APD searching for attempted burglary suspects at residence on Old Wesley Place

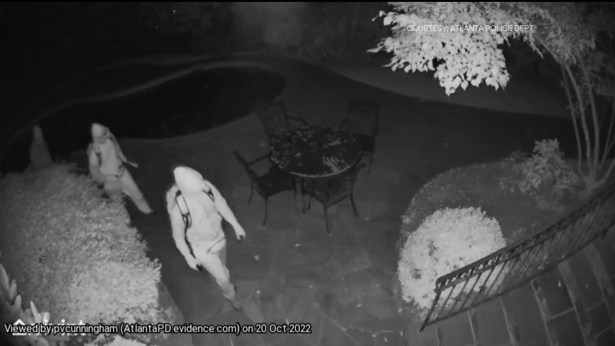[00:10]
It shows the suspects arriving at home on Old Wesley Place. That's around the I-75 interchange with Moores Mill Road. Now this all happened September 30th and police say three windows were broken in the attempted burglary. If you have any information about this incident, you're asked to please contact Crimestoppers.